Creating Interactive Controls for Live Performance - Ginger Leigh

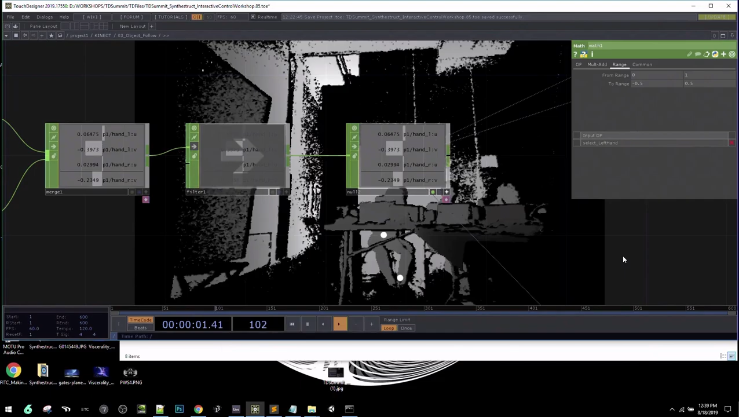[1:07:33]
And then that can track the position of the spheres. So, basically, I have the circle and the circle and those are set to an over. And so, the position of the circle, which is laid over the image in the background just so that we can see where it's actually moving.
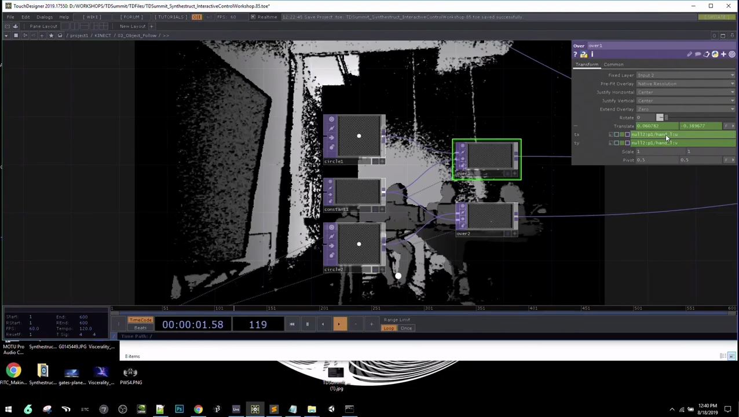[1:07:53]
It thinks your leg is a hand. It gets confused by tables sometimes because it kind of breaks up your skeleton.
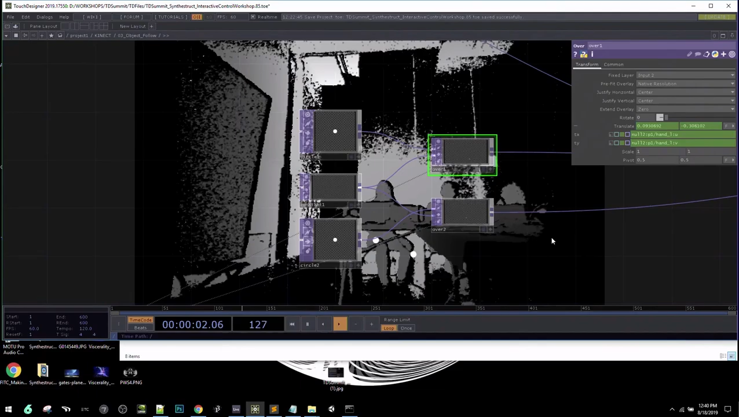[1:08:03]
And so, it doesn't think that that's a skeleton. I can turn on, actually, there is a seating option that might possibly help us in this scenario.
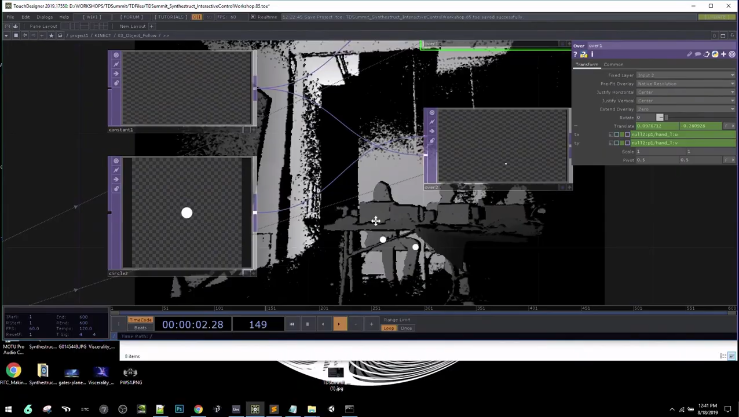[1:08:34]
Didn't really help. All right. So, yeah. It's not tracking it because you're sitting behind a table. This is a super basic example that I'm showing you guys here.
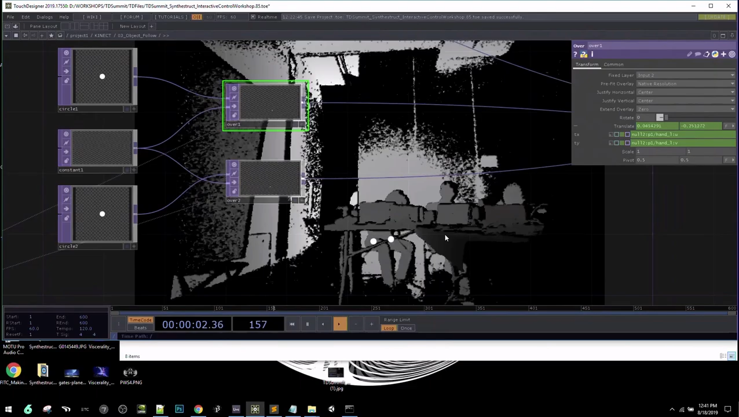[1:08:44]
But the broader idea here is wanting to show you guys. So, if you're working with dancers or if you're working with geometry that's going to be mapped to the position of where people are and you want them to be able to control it, then you're going to be working with the chop data, which tells you all the positions of the
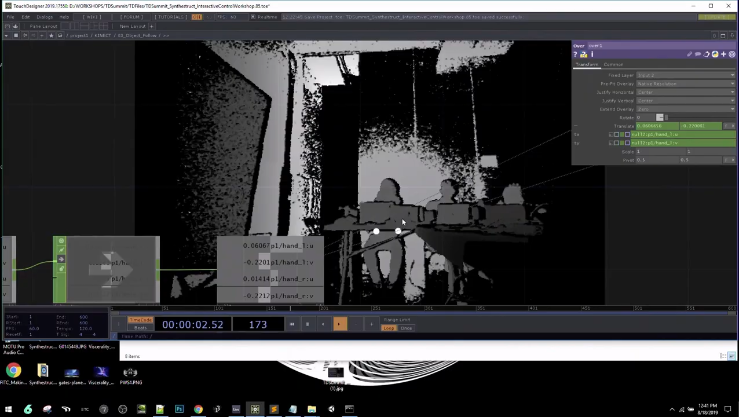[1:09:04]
joints of people that are standing in front of the connect. And so, you want to map that to geometry to be able to change the position.
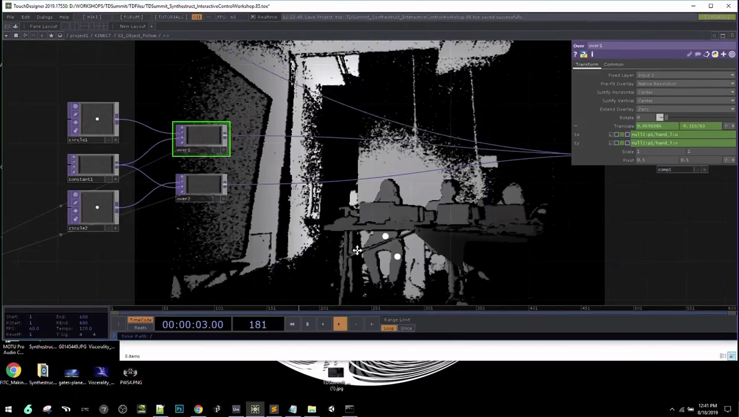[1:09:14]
Okay. And so, you can do things like, I think I had a simple example here.